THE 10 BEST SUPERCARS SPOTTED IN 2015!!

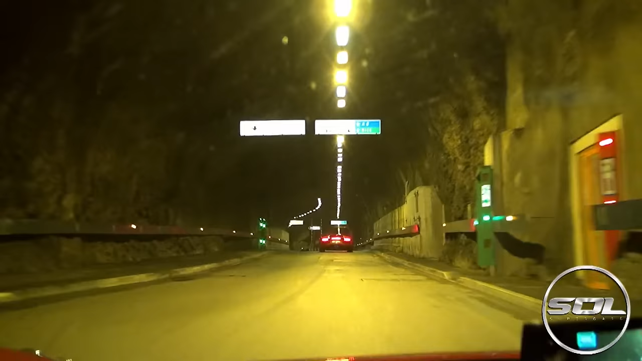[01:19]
Epic convoy through the Monaco tunnels with some insanely loud supercars and this event it all just flamed consistently.